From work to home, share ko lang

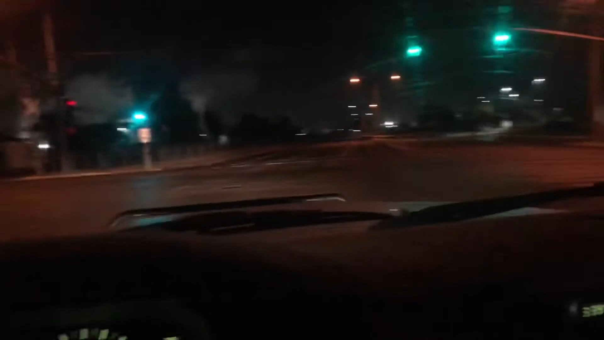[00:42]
dito sa lugar ko ngayon dito sa California, bihira lang naman yung sa salita lang Tagalog. Yung makapit bago puro Ilocano eh.
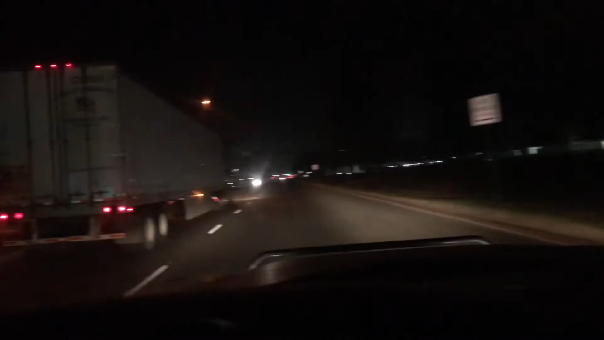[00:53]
Yan ang ano, tema ito. Okay. Bila, series.
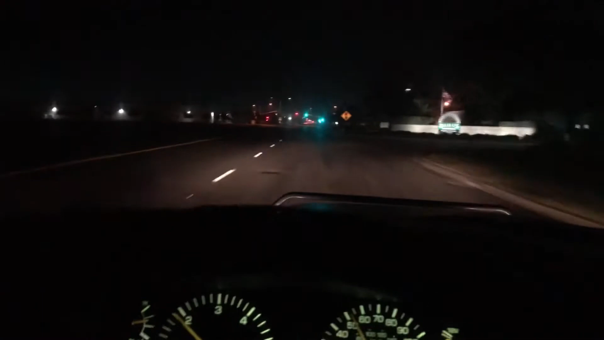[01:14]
Malapit ng alas 4 na ng madaling araw, dami pang ano. Siguro itong mga ibang kotse papunta ng trabaho, papasok din ng trabaho itong mga ito. Dito sa Amerika, tiyaga-tiyaga lang.